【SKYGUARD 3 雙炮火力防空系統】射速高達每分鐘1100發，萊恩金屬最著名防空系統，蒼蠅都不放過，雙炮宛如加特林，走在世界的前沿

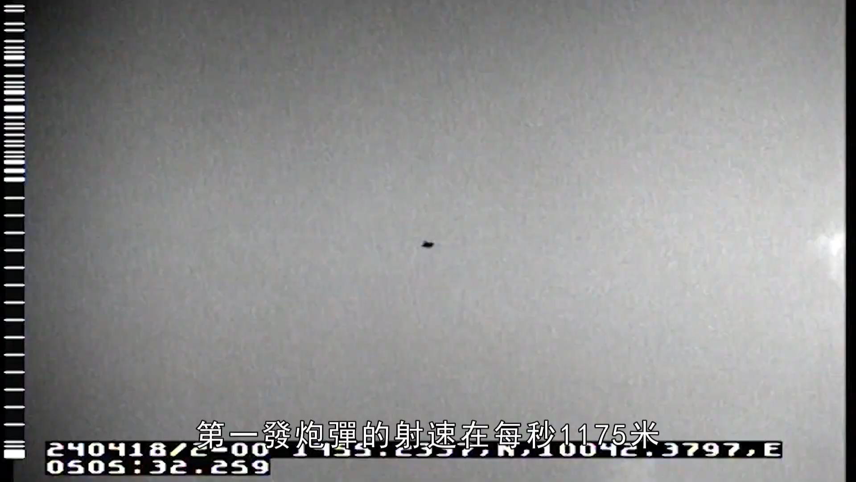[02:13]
速在每秒1175米后续会越来
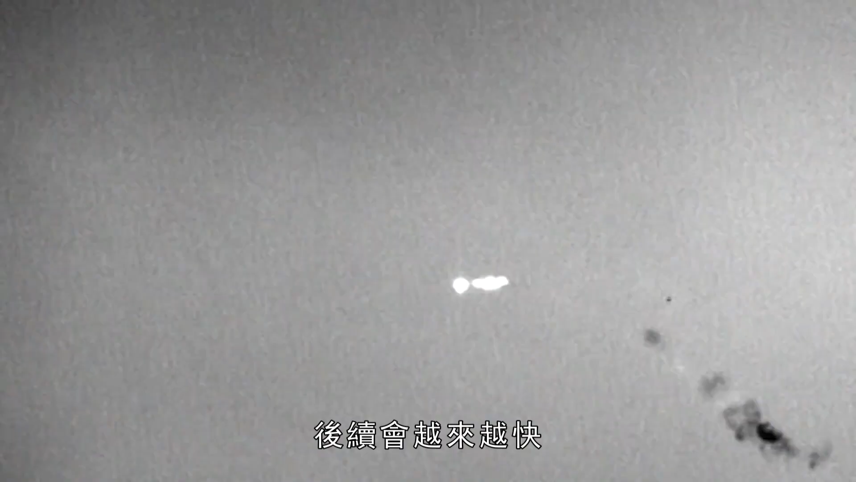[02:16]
越快就像加特林枪一样该